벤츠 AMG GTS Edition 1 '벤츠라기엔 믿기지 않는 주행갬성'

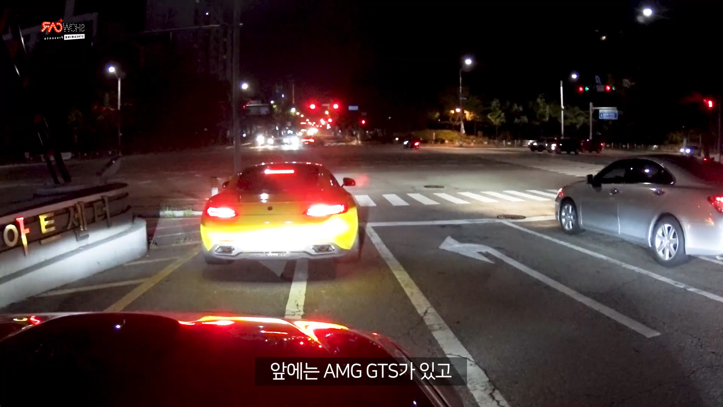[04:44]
앞에는 AMG GTS가 있고 앰퍼가 따라오고 있고요 우리 힘겨운이 타고 오는 카니발이 오고 있고 CLA가 있습니다 AMG GTS는 뒤에서 보면 누가 봐도 딱 와이드 바디 굉장히 침판 같기도 하고